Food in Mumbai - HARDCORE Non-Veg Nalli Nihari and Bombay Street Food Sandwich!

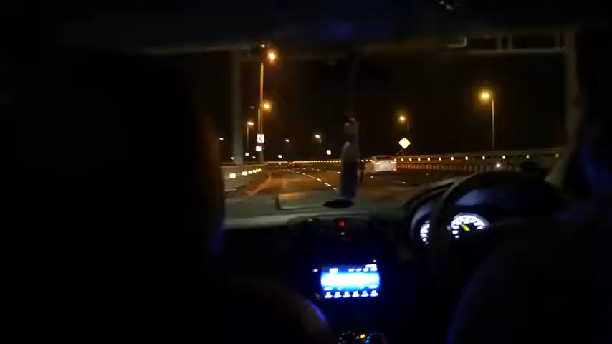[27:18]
And we took a taxi all the way back to South Mumbai where we're staying in Khulaba.